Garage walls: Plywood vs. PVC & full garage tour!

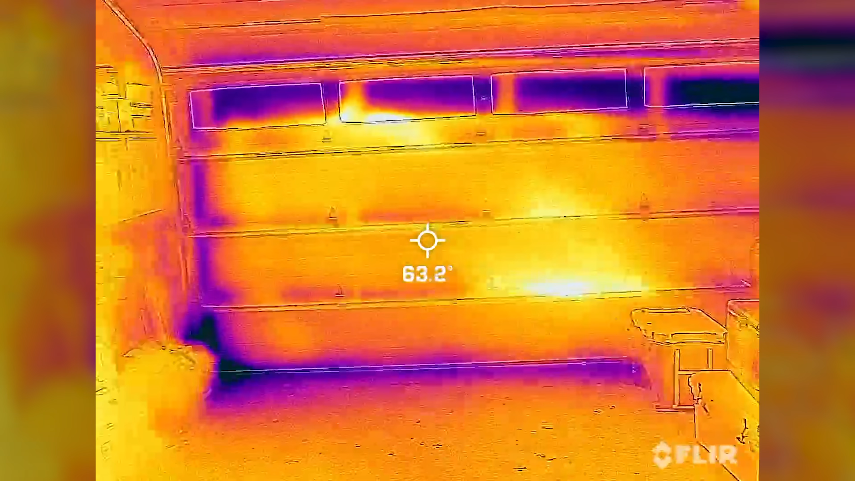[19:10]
That's an R17 door from Overhead Door Company.
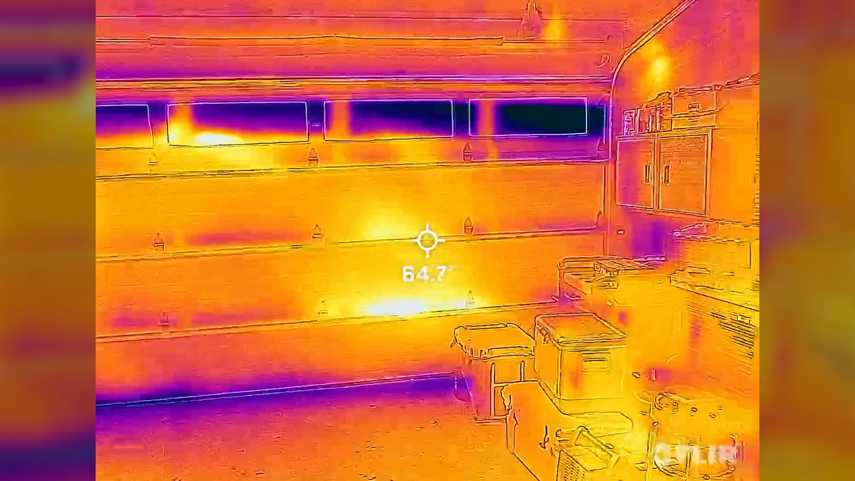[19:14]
I'll have to look at the specs and put a link in here for you on the exact door model. Double pane insulated glass.
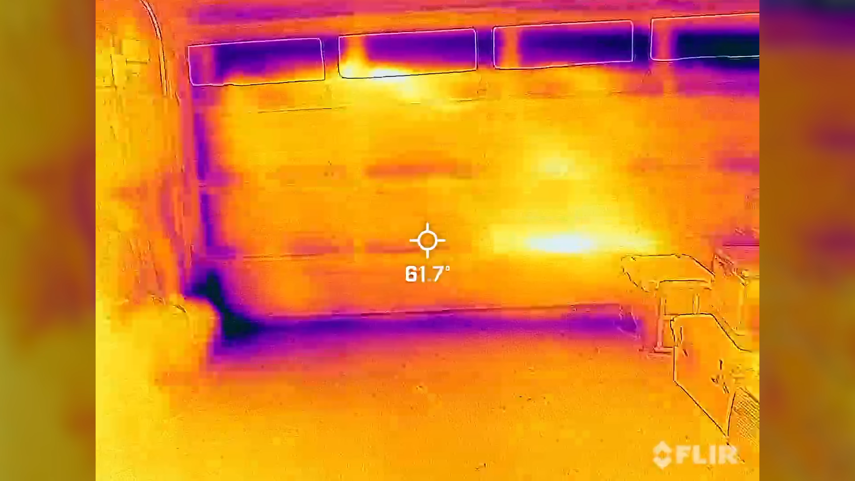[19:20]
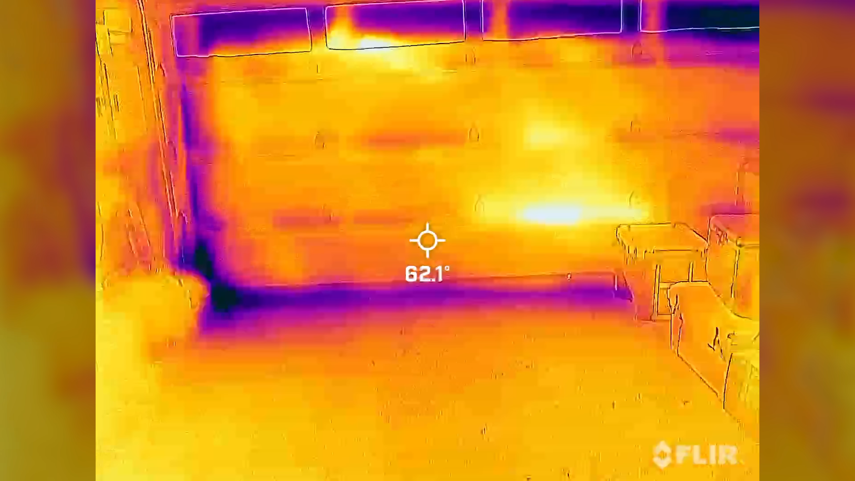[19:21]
The garage slab is uninsulated. We're losing some there.
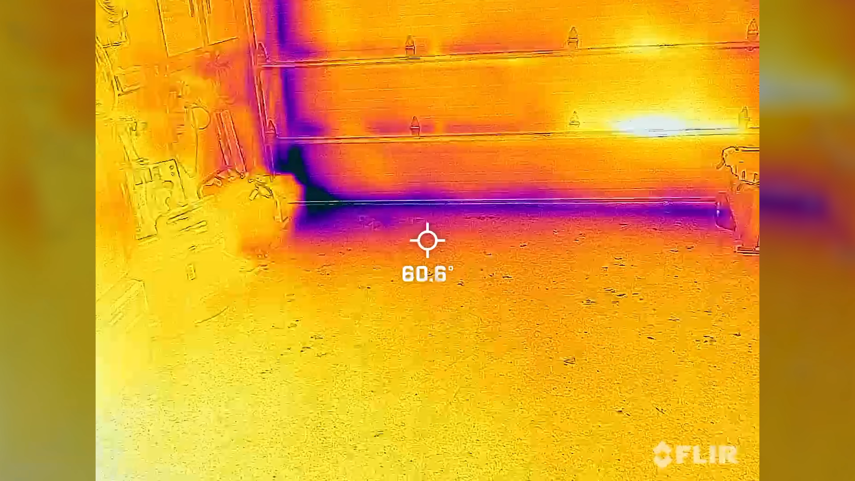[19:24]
And I suspect there might be a little bit of air leak in this corner.
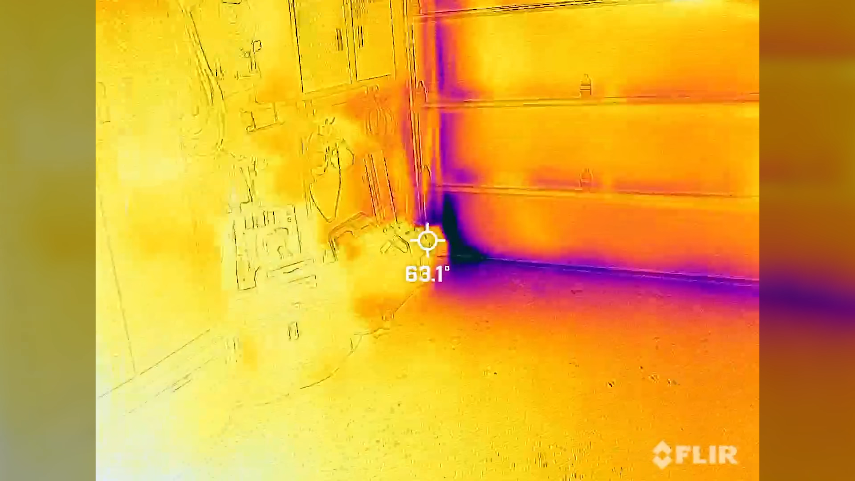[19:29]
And that's why we're seeing a darker spot.
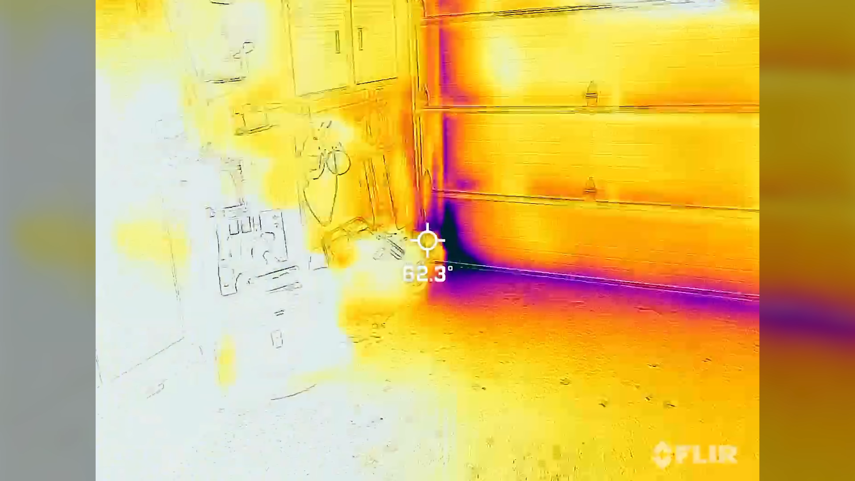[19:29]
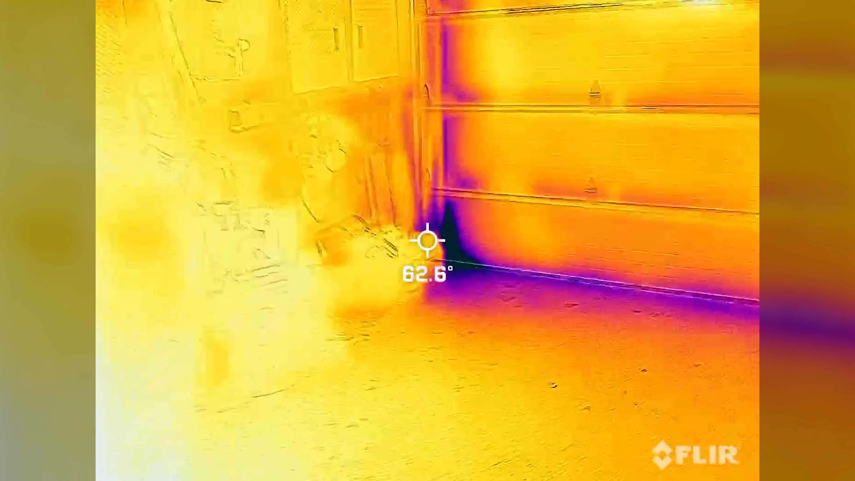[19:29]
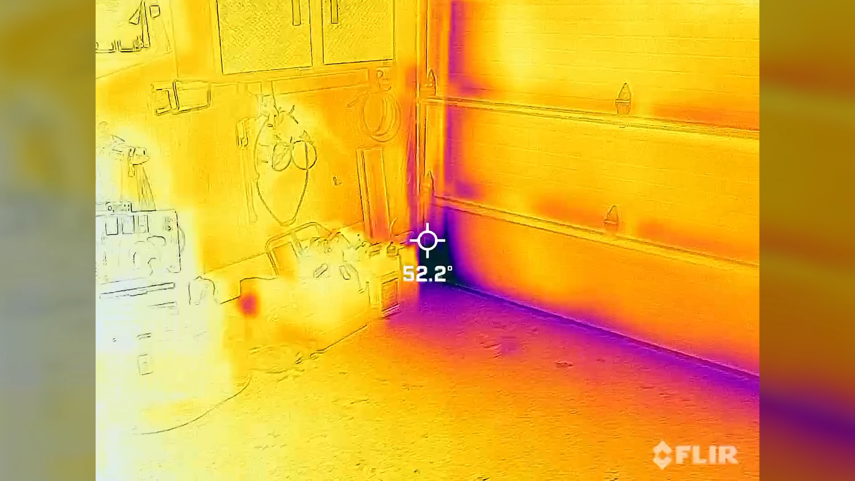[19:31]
that appears to be in the 40s right there.
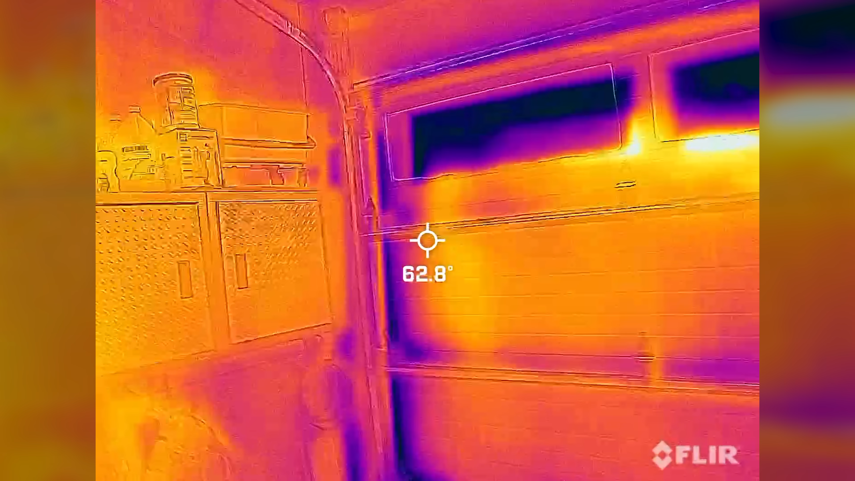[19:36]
But even the side jam weather stripping is doing a pretty decent job right here.
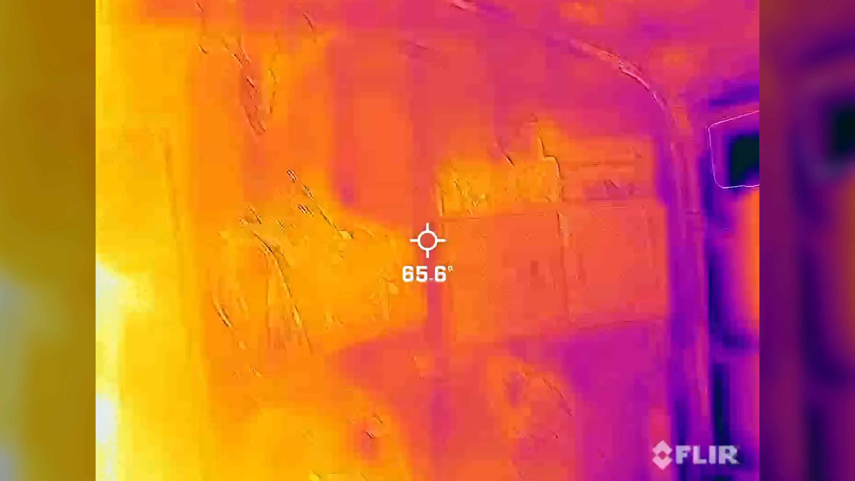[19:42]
And then this first part of the wall until you get to the ceiling there, that's an exterior wall.
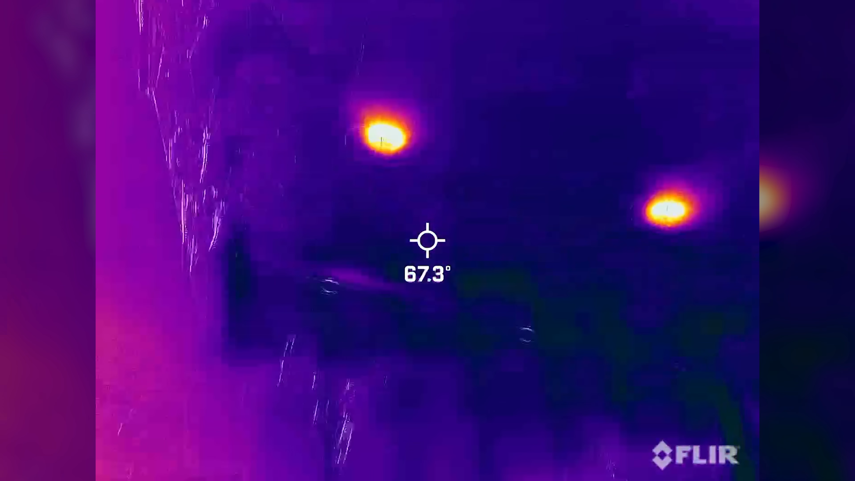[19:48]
Ceiling is insulated so well you can't see anything because I've got rooftop insulation up there as well.